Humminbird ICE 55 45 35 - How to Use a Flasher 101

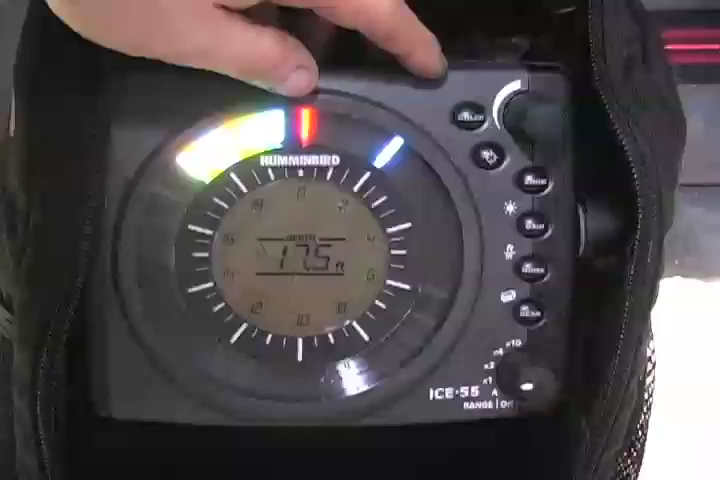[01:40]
The color palette, meaning that we can switch between the three different colors. We have the mark button, and what that mark button is going to do when we press that is it actually gives you a little red line,
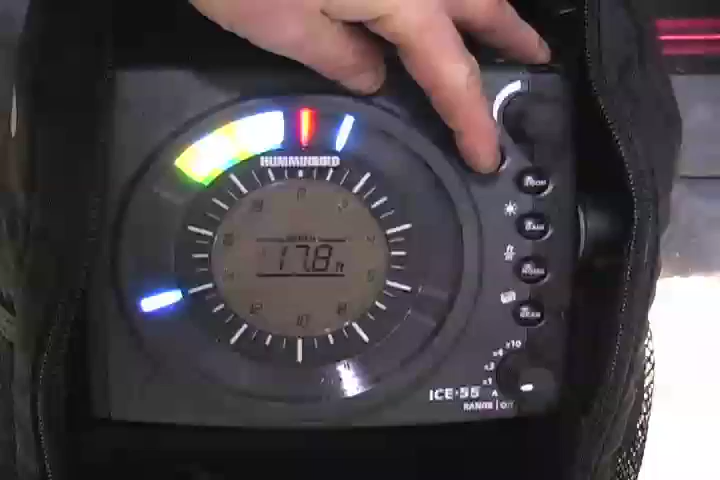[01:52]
a pink line here, and we can move that down.
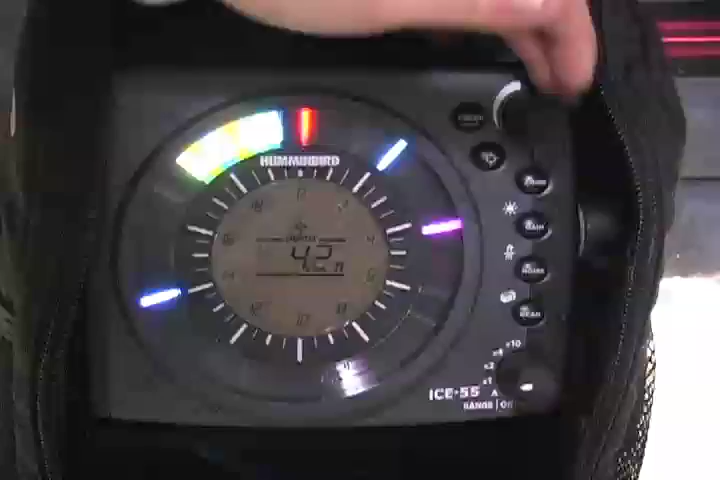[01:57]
And I tell you what, where we've been catching these fish is about the 14-foot mark.
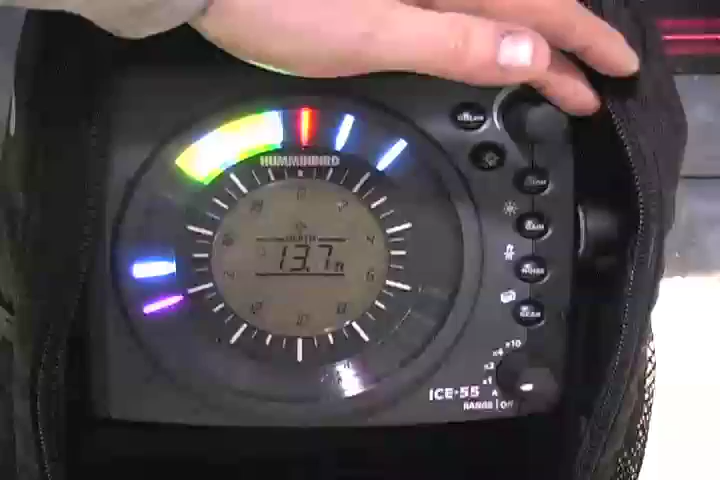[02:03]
On screen: depth 13.7 ft
So let's say I have some kids out, or I have somebody out, and I tell them, you know, right there, keep your bait around the 14-foot mark. That's where most of the fish are coming. Now you can put that there, use it as a reference.
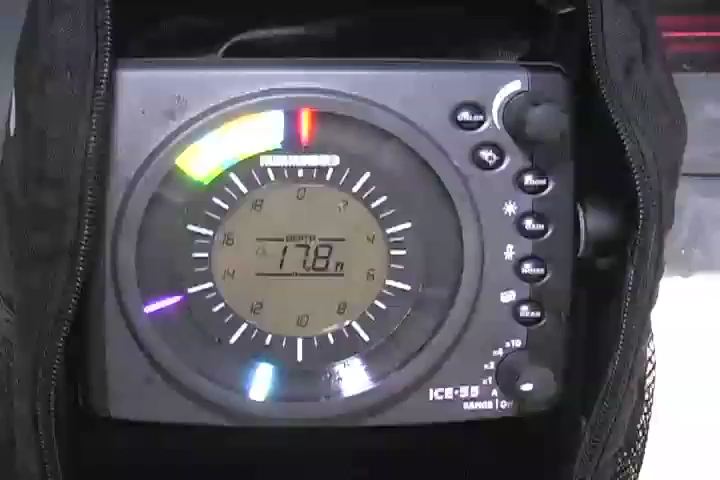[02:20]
The other thing that it works good for is when we're fishing in a pocket of weeds, or we're fishing in a weed flat. Let's say we're in 15 feet of water. We have weeds that come up to about 8 or 9 feet, and I'll take my mark, put this at the top of the weeds.
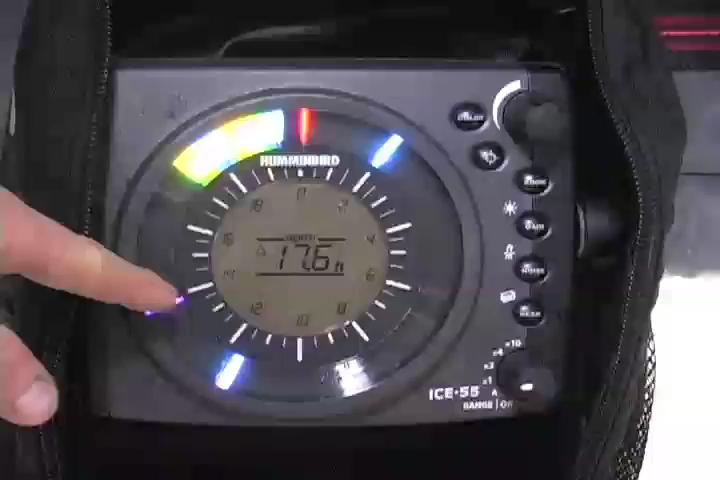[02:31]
On screen: depth 17.6 ft
That way when I move around and I get into a pocket,
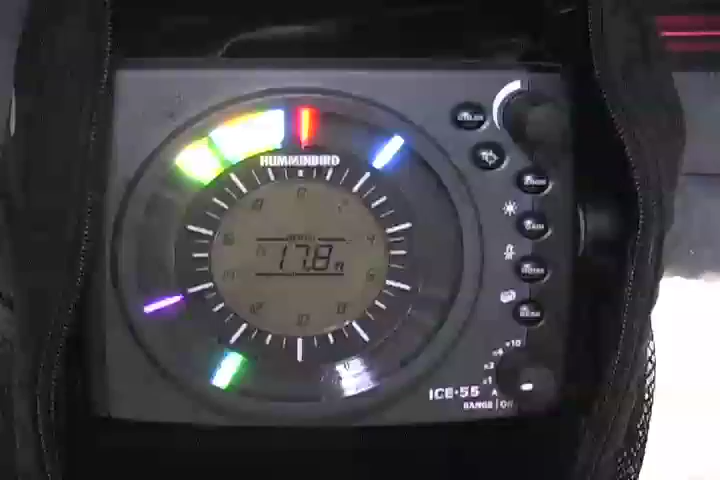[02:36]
at least I still know that the weeds are at, the tops of the weeds are at 8 feet. I may be in a pocket, but I can see deeper, and it'll just give you that extra reference. All right, so now we have our mark button,
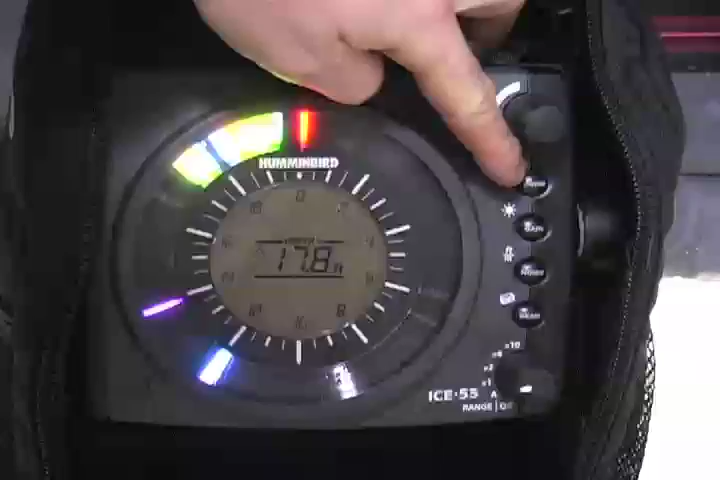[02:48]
and we have our zoom button here, our gain button,
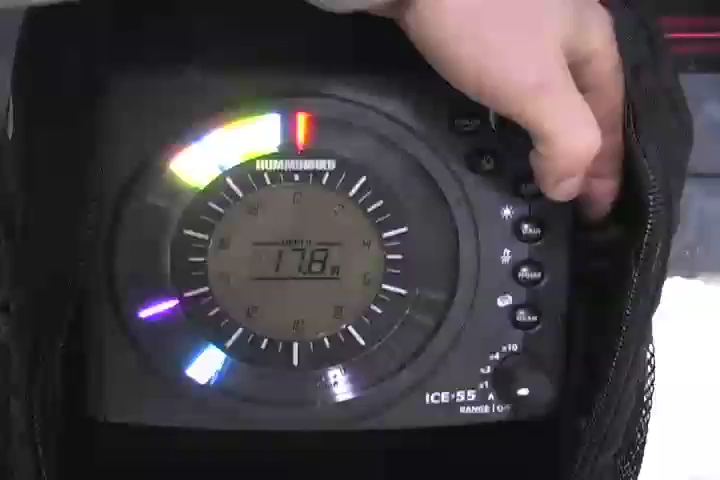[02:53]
and what the gain button also does is turns the backlit LCD on or off.
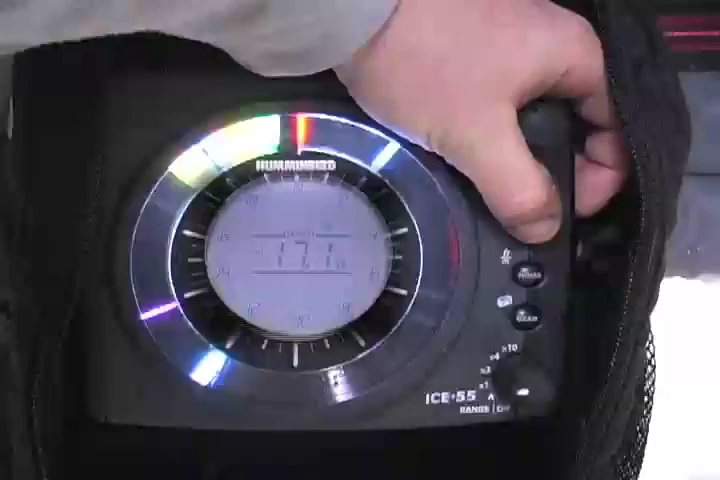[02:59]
And we have the noise button, and what your noise button does is you can see here, your noise rejection, that is your interference rejection.
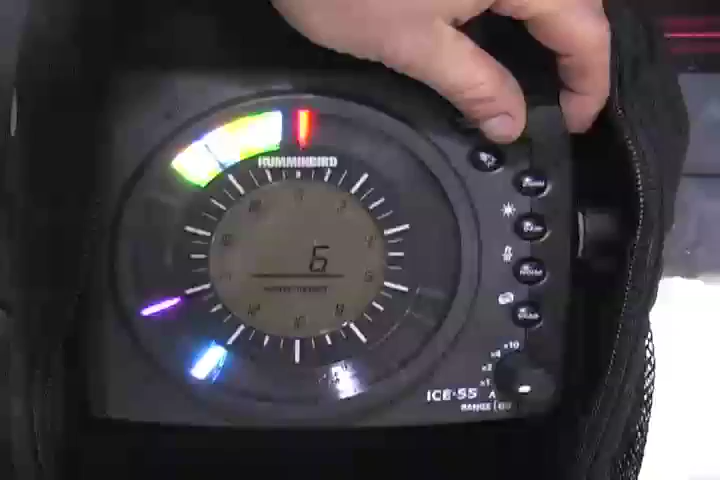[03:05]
There are 10 different levels of the interference rejection.
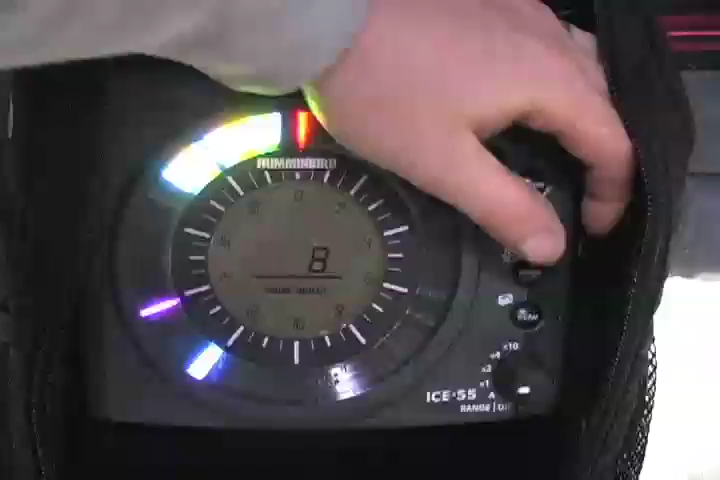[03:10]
Now, one thing that is nice with these is that the Humminbirds run on a total different frequency, so we don't have to worry about interfering with a Vexlar or Markham.
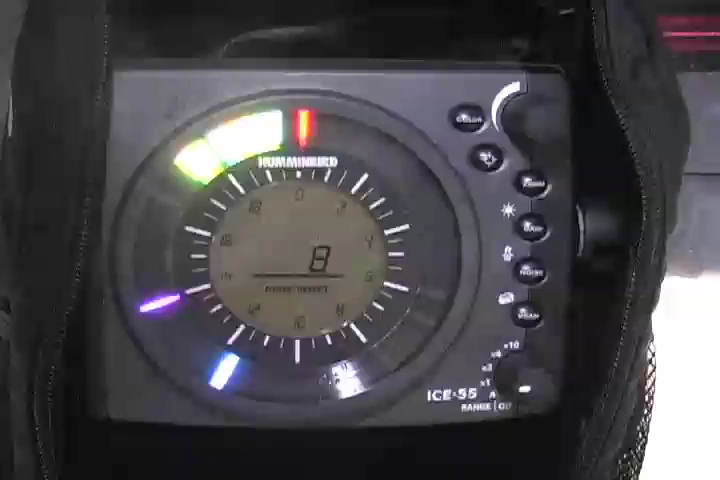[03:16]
Now what we will do is as more and more Humminbirds become out on the ice,
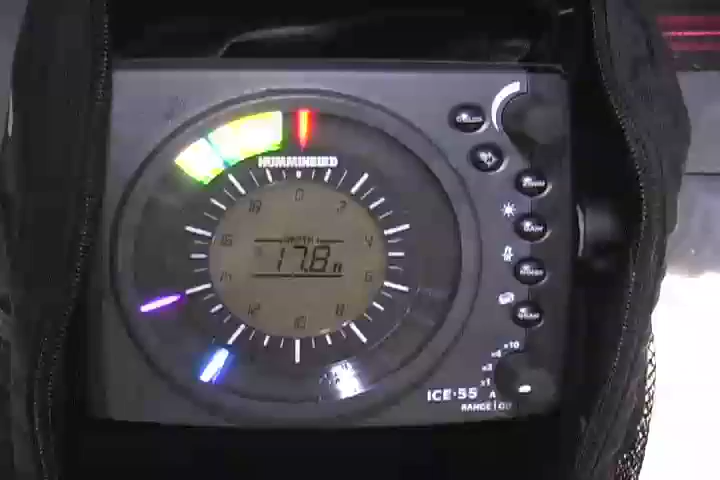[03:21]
you will have to play around and reduce the interference from different Humminbirds.
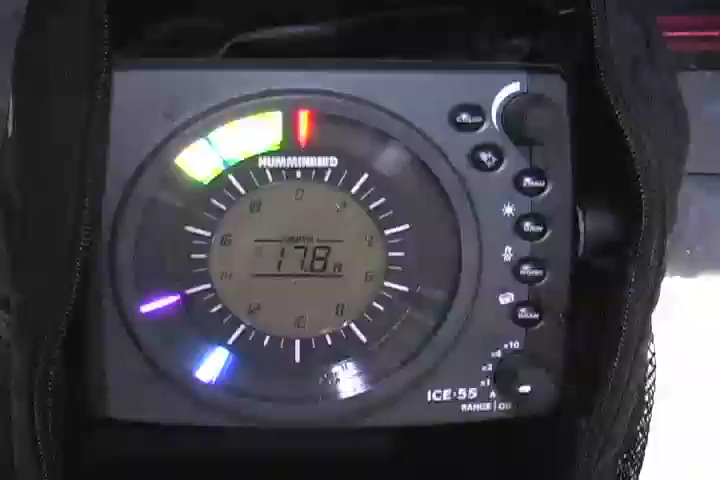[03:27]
But as far as Vexlars or Markhams go, you don't have to worry about them. And then we have our beam button.
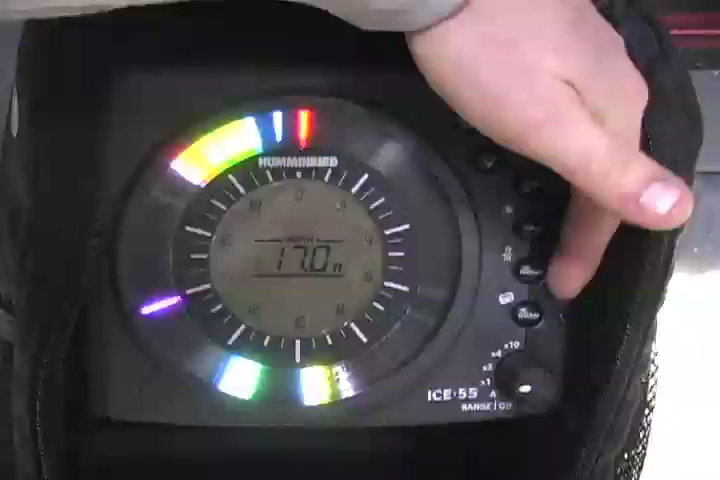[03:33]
And the beam button, what that does is changes our cone angle from a 9 to a 19 degree cone.
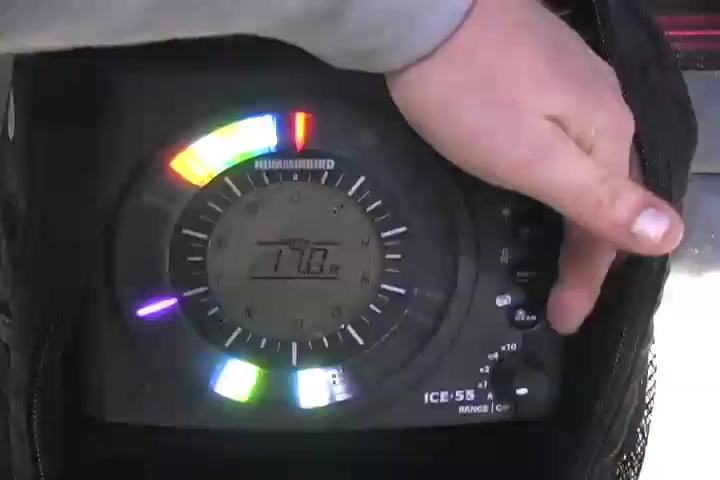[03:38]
As you can see here, we have our wide angle, which is our 19 degree cone.
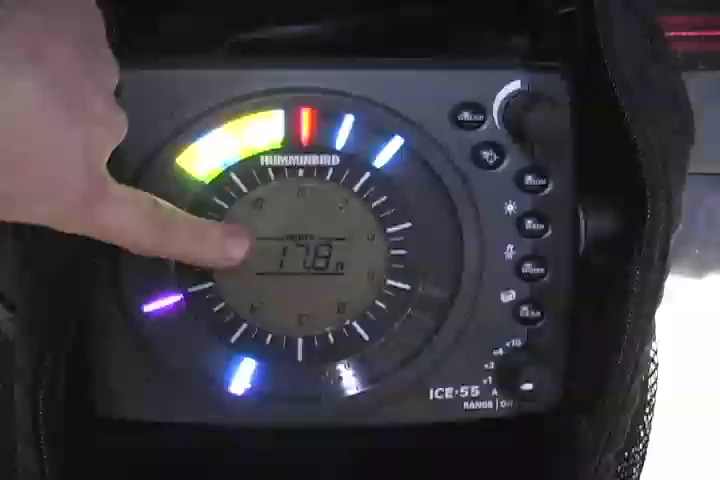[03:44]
And by simply pressing the button, it goes to the narrow beam, which is our 9-degree cone.
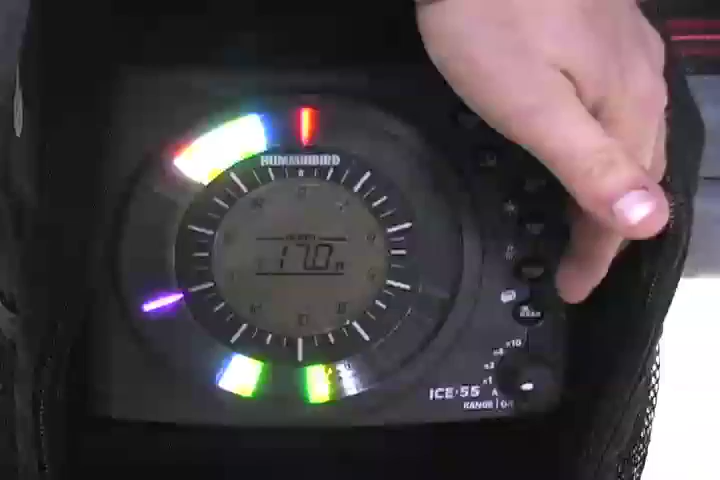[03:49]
And then if we press in the beam button and hold it, it'll actually show the percentage of the battery that's remaining.
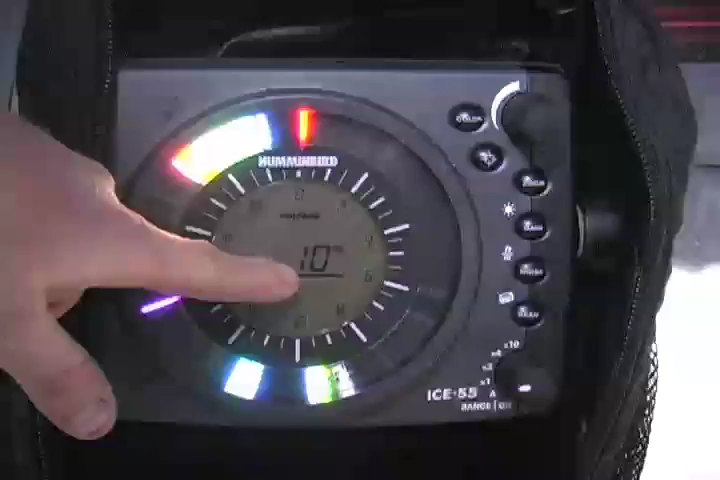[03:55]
Now, here I am, it's showing that I have about 20% remaining.
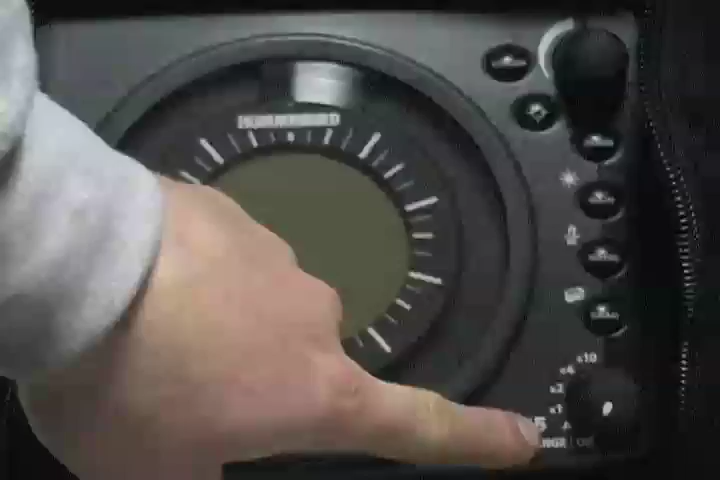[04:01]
And then you come down here to the power button. Now, if you look, you have your ranges, but you also have an A.
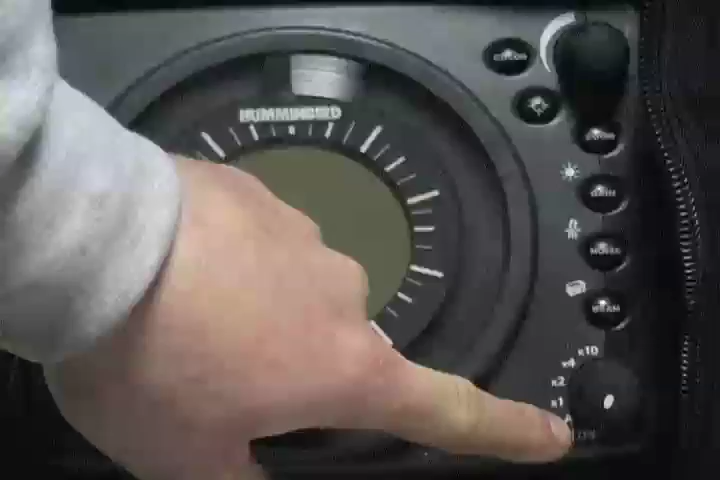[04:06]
And what the A is auto mode. So what we're going to do is we're going to turn it on.